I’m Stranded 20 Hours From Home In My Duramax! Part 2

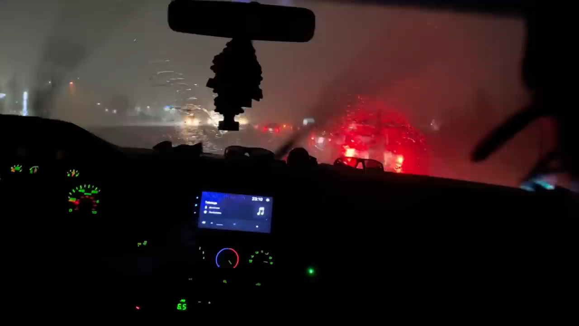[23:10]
Mm-hmm. All right, guys. So we are on our way back. It is hailing and thunderstorming. But we're gonna get there, guys. Great day. Looking at the windshield, they're about pea-sized hail.
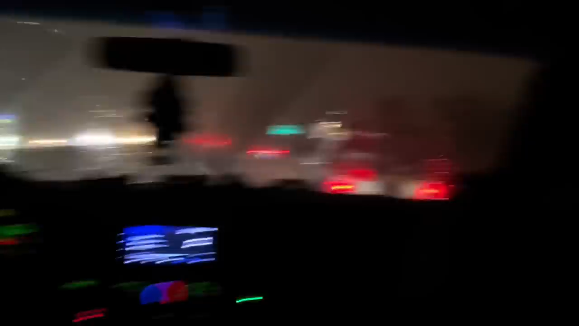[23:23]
Lovely, freaking lovely. That's small, be thankful. Yeah. You're not gonna believe what just happened, y'all. Go ahead and tell them. Dude, we just got struck by lightning.